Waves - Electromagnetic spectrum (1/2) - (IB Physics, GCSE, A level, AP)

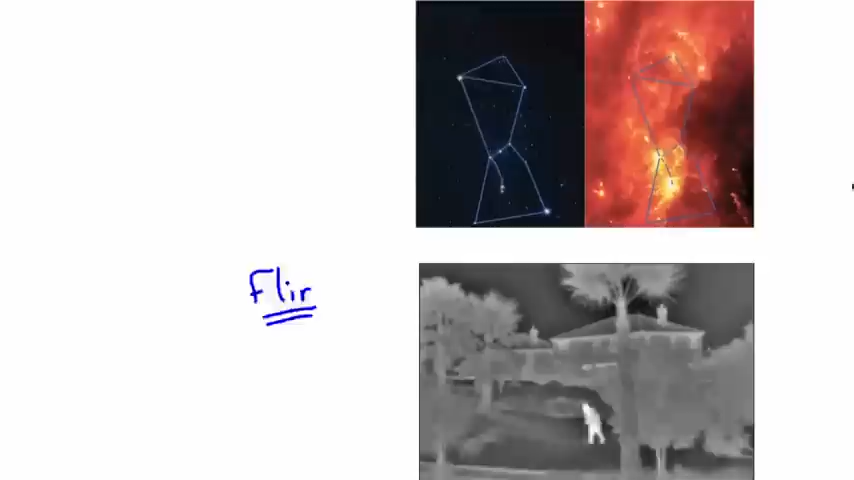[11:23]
Because, by taking a picture in infrared, something that glows in infrared means it's hot. So, I think that's a really cool way to sort of, that's a cool, a few cool examples of infrared. So, again, that just meant it was redder than red.